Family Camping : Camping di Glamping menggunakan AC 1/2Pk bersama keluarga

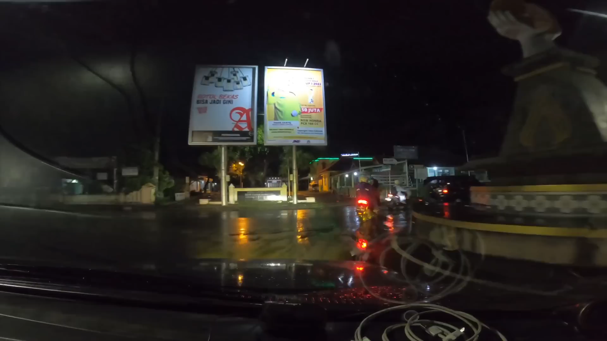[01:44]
Kita sudah mau sampai ya di Lawrence Glemping,
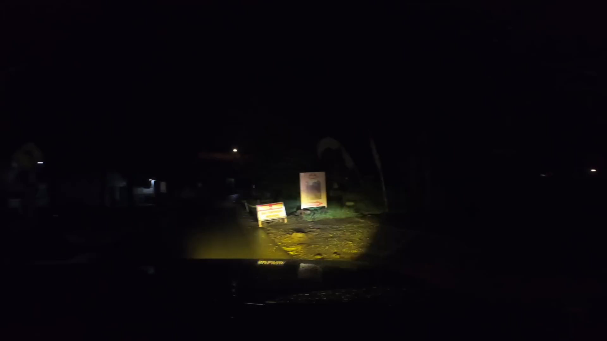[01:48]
yeay Nah,
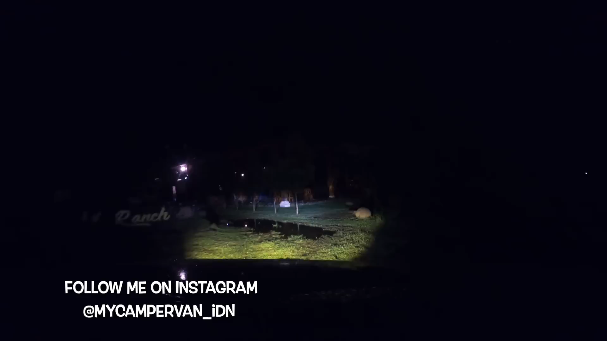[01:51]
di depan ini lokasi untuk restorannya ya Dan karena kita ingin menginap di Glemping,
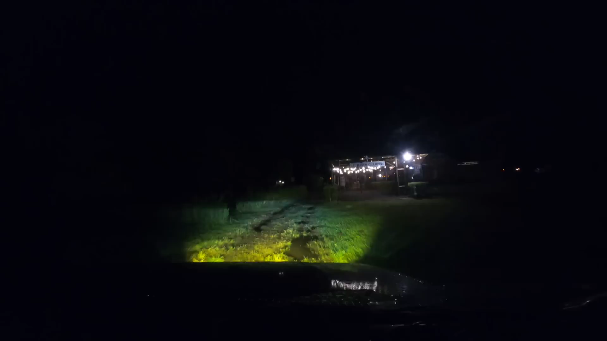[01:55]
jadi kita jalan ke belakang restorannya Ini dia daerah Glempingnya Kita langsung aja ke tempat parkirnya ya By the way,
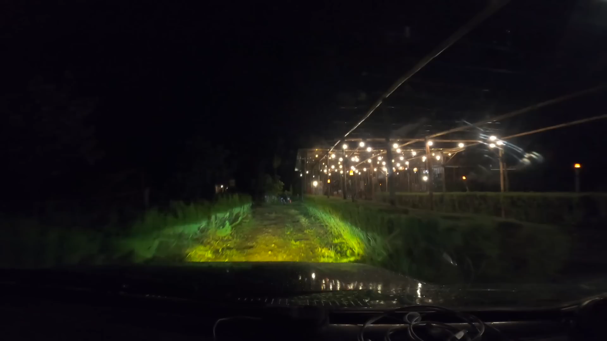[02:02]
sekarang tempat parkir di Lawrence Glemping ini di pintu masuk guys Sebelumnya itu,
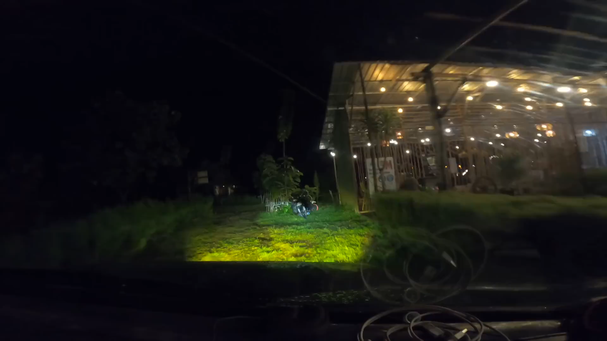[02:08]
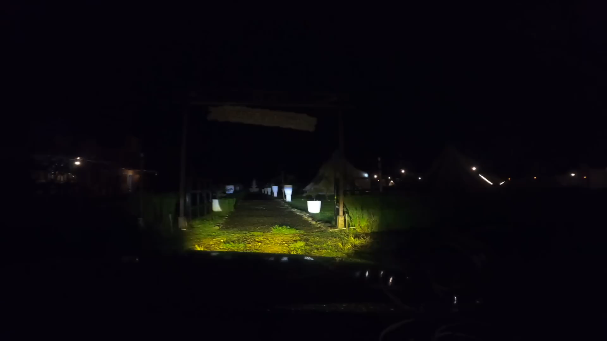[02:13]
untuk tempat parkir ada di samping Glempingnya masing-masing Tetapi karena rumputnya banyak yang rusak dan tanahnya juga jadi naik turun gitu guys Lalu sekarang diarahkan deh untuk parkir di pintu masuk Saat kita masuk,